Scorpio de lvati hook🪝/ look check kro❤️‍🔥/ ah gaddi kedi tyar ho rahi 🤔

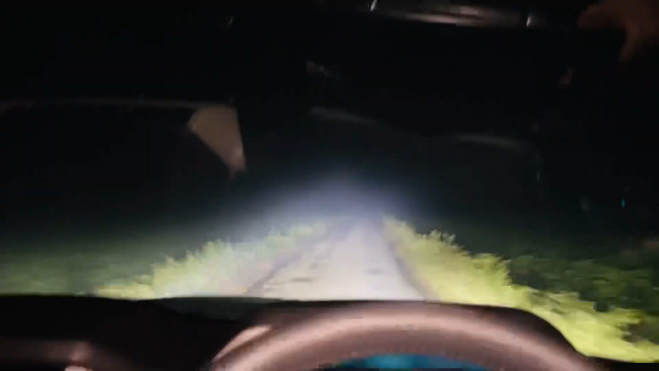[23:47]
ਉਹ ਫਲੈਸ਼ ਚੱਲ ਪਈ ਚੱਲ ਪਈ ਸੀ ਬਾਬਿਓ ਅਤੇ ਹੁਣ ਮੈਂ ਲਾਈਟਾਂ ਦੀ ਗੱਲ ਕਰਦਾ ਸੀਗਾ ਹੁਣ ਦੇਖੋ ਲਾਈਟਾਂ
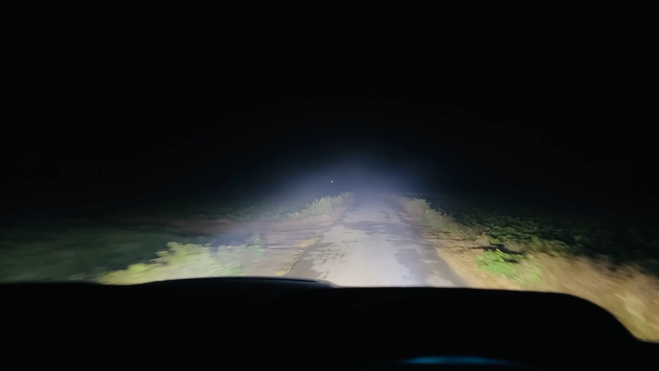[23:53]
ਇਹ ਤੁਹਾਡੀ ਗੱਡੀ ਲਾਈਟਾਂ ਨਾ ਪਹਿਲਾਂ ਵੀਡੀਓ 'ਚ ਕਿੰਨੀਆਂ ਉੱਚੀਆਂ ਲੱਗਦੀਆਂ ਓਏ ਯਾਰ ਗੱਡੀ ਚੱਕੀ ਕਰਕੇ ਗੱਡੀ ਚੱਕੀ ਵਾਲੀ ਆ ਮੂਹਰੋਂ ਲੈਫਟ ਵਾਲੀ ਹੋਈ ਹੋਈ ਯਾਰ
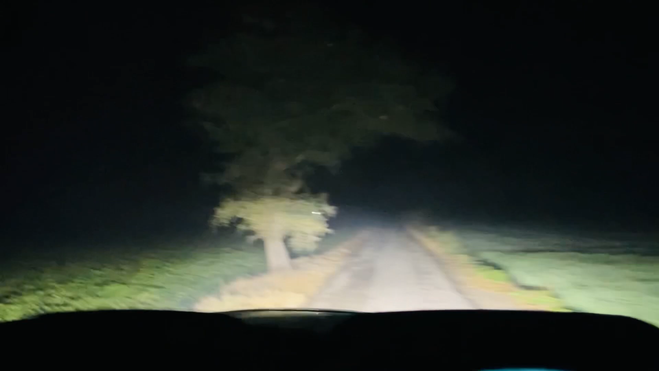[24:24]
ਪਰ ਲੋਕਾਂ ਨੇ ਕਮੈਂਟਾਂ 'ਚ ਬਹੁਤ ਇੱਜ਼ਤ ਕੀਤੀ ਸੀ ਫਿਰ ਮੈਂ ਉਹਦੇ ਕਮੈਂਟ ਆਫ ਕਰਦੇ ਸੀ ਹੋਰ ਤਾਂ ਕੁਛ ਤੁਹਾਨੂੰ ਆ ਰਿਹਾ ਚਾਨਣ ਦਿਖਾਉਂਦਾ ਜੀ ਮੈਂ ਫੋਗ ਲੈਂਪ ਬੰਦ ਬੰਦ ਕਰਦੀ ਲਾਈਟਾਂ ਹੋਏ